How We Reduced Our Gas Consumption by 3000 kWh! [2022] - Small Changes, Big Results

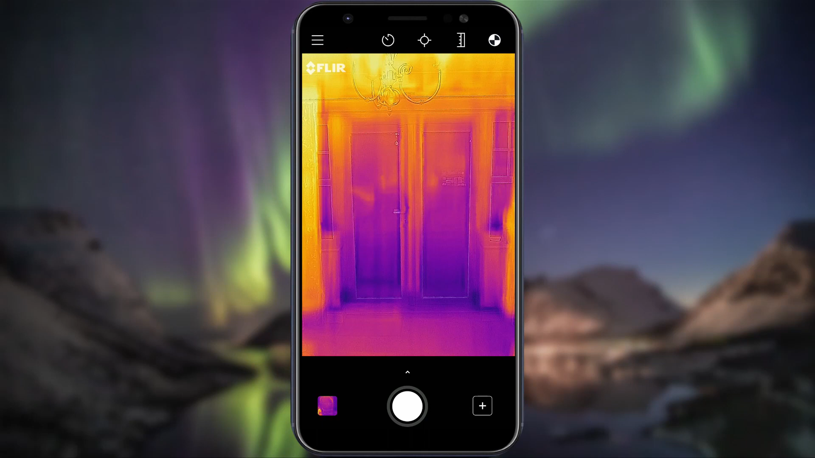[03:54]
With these thermal imaging camera pictures,
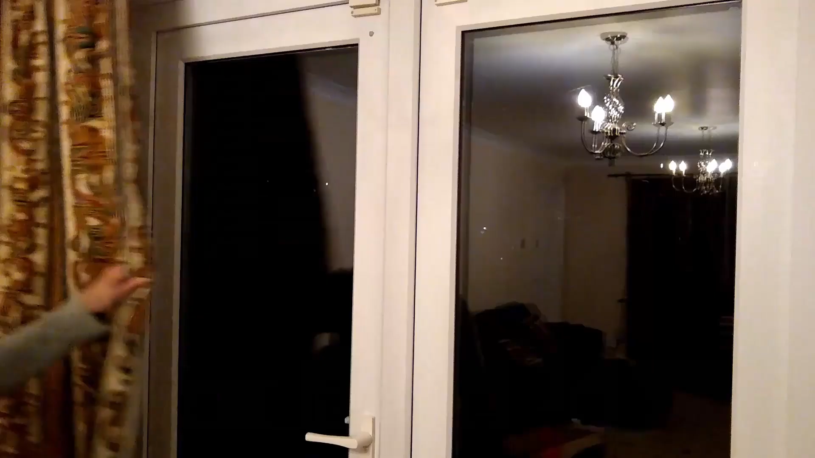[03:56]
you can see the difference closing our curtains made to help keep the residual warm air inside our house rather than escaping out the window.
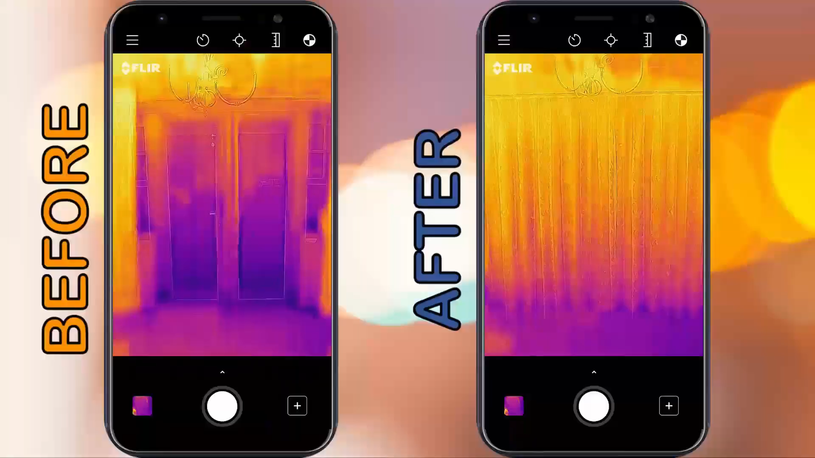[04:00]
Seen here by the warm yellow colouring rather than the cold blue colouring. We also stopped heating rooms that we weren't using.
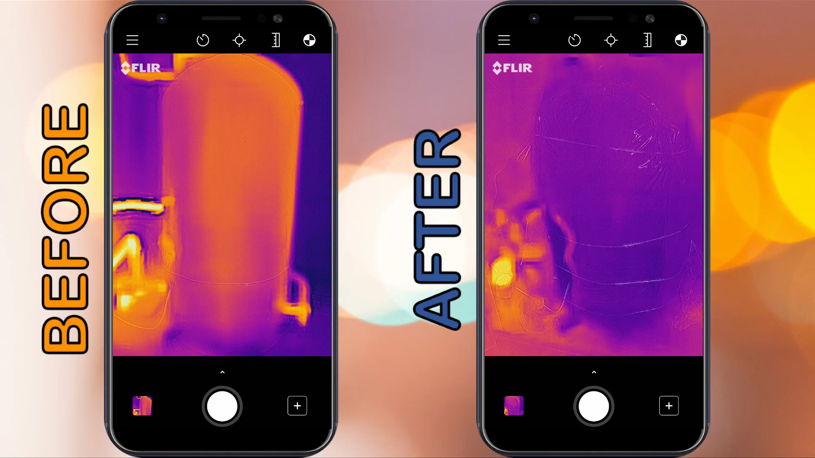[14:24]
The brighter colours represent heat escaping and the darker colours show significantly reduced heat loss.